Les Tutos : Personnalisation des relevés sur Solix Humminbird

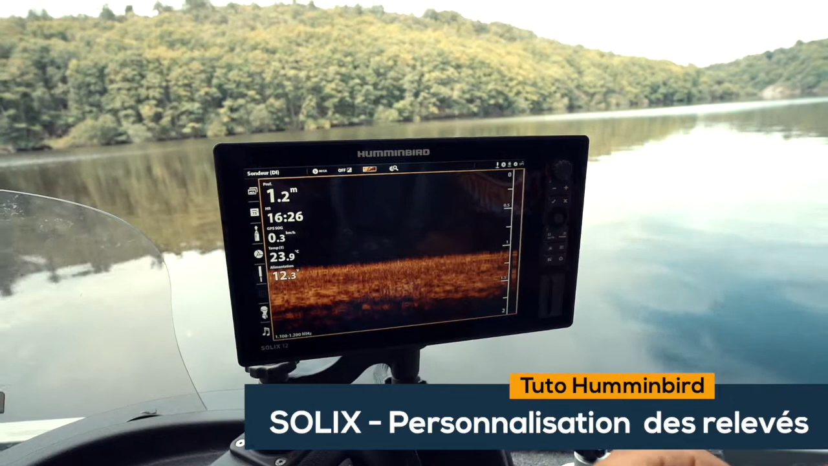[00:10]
On screen: depth 1.2 m, water 23.9°C
Les relevés, c'est ça. C'est les données profondeur, l'heure et ainsi de suite.
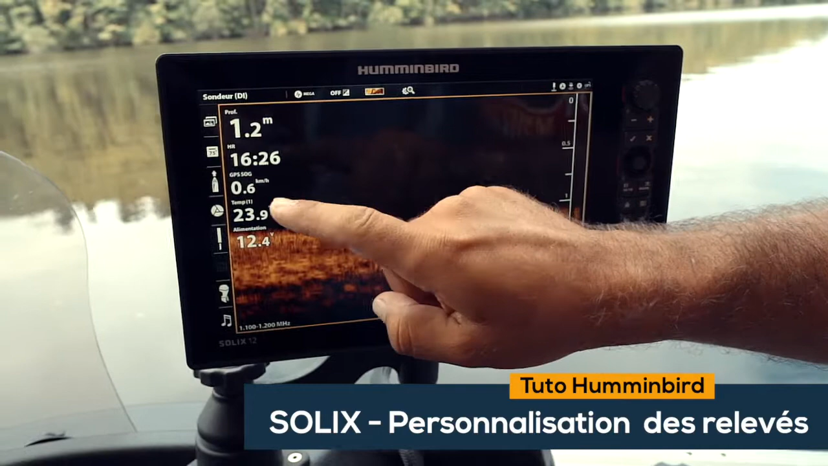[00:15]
On screen: depth 1.2 m, speed 0.6 km/h
C'est relativement simple, il faut rester appuyé sur une relevée. Il y a un rond qui s'affiche et on a accès à tous les types de données. Le relevé, quand il est en ON, ça veut dire qu'il est visible. Ici, ils sont en blanc. Ceux qui sont grisés, ça veut dire qu'ils ne sont pas visibles. Ici, par exemple, on a le cap. Il est relevé, donc il est en OFF. Si j'appuie dessus, il passe en ON, donc il sera affiché quand je quitterai. On peut personnaliser avec ces données-là. Attention, on n'a pas accès à toutes les données forcément. Par exemple, pour les données moteur, si on veut avoir les tours minutes dans les relevés ici, il faut que votre sondeur soit connecté au NMA2000, donc au moteur thermique, par exemple.
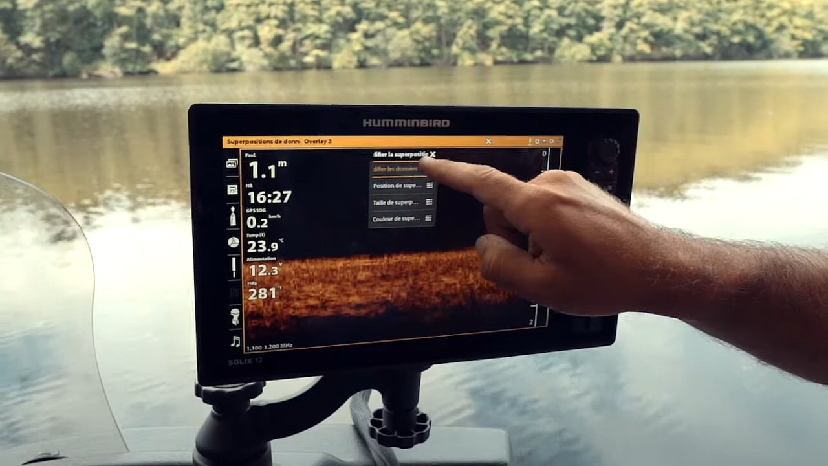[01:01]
On screen: depth 1.1 m, water 23.9°C
En plus d'avoir paramétré ces données, on peut les changer d'endroit, changer la couleur et changer la taille des relevés. Pour le faire, on appuie ici sur la petite flèche. Là, on est en modifié les données. On va faire position de superposition. On va choisir le coin où on veut l'afficher. Là, on va rester sur coin supérieur gauche. On revient en arrière et on peut faire taille de superposition.
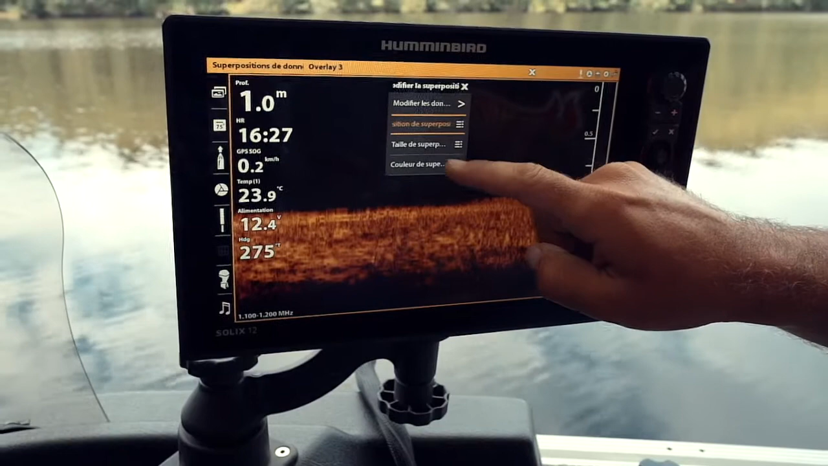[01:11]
On screen: depth 1.0 m, water 23.9°C, speed 0.2 km/h
Là, on est en grand. On peut faire petit pour que ça prenne moins de place. Et la couleur, on peut le passer en noir avec un liseré blanc autour.
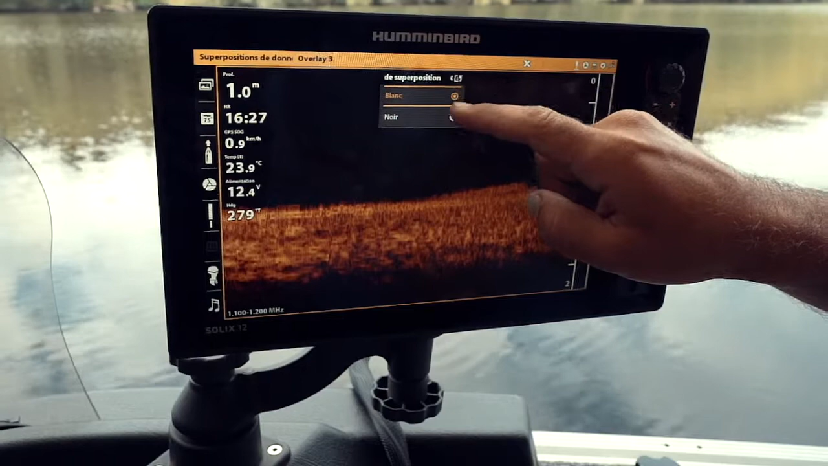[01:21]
On screen: depth 1.0 m, water 23.9°C, speed 0.9 km/h
Ça, ça dépend des vues que vous avez choisies. Et voilà, donc ce n'est pas très compliqué. Il ne faut pas hésiter à pianoter un petit peu pour découvrir l'appareil.